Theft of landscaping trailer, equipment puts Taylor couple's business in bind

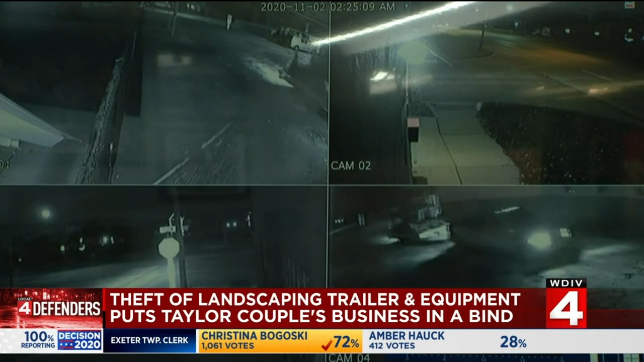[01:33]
In fact, the couple found a camera on the corner of Allen Road capturing this guy, taking off with everything connected to the couple's family business.